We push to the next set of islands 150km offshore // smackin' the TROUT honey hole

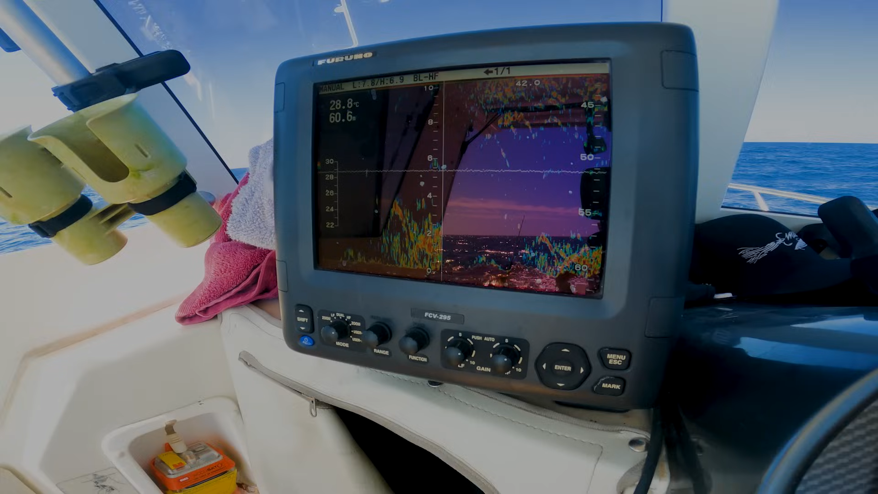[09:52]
Alright, that's drive, us driving over it. That was the first drift there.
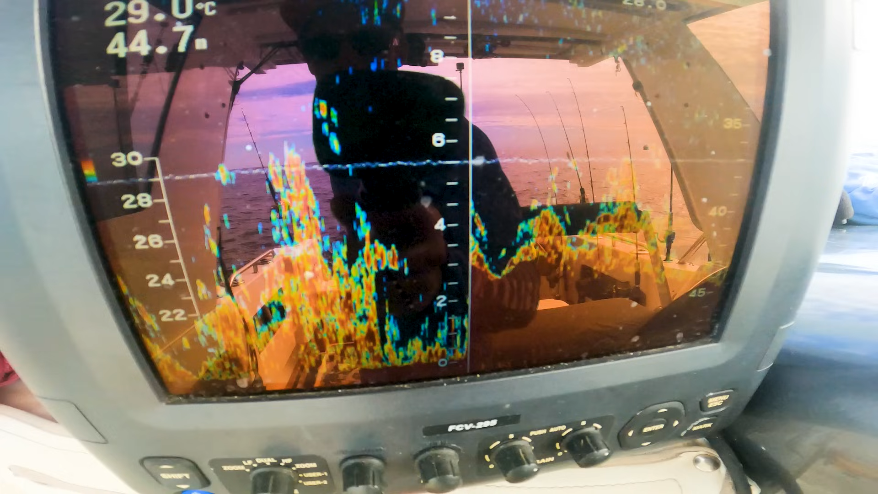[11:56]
On screen: water 29.0°C
So we've punched in the 40s, looks absolutely lit on the sounder. That's going to be the weapon of choice.